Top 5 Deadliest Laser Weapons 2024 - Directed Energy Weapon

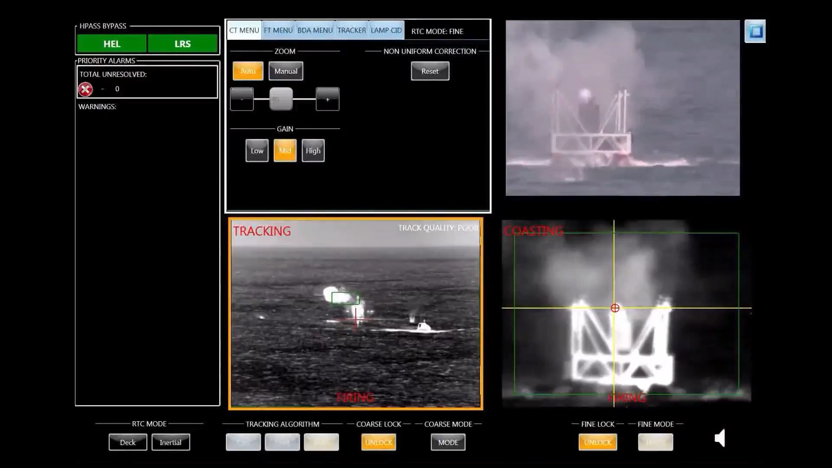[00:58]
LAWS hones in on its target with a concentrated beam of light, ensuring a high success rate.